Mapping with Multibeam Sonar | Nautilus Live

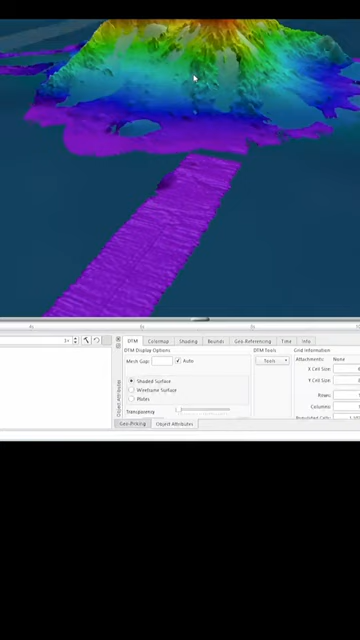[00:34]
enabling precise mapping of the seafloor as Nautilus travels around the world. By precisely measuring the time it takes for sound to make a round-trip journey from the ship to seafloor and back,
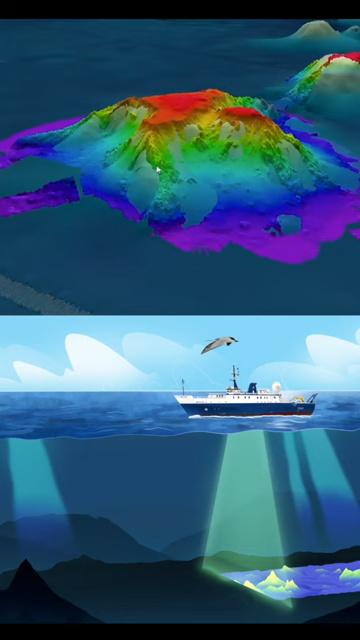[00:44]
the system creates detailed 3D maps aiding scientists and technical teams on their exploration of the ocean's hidden landscapes.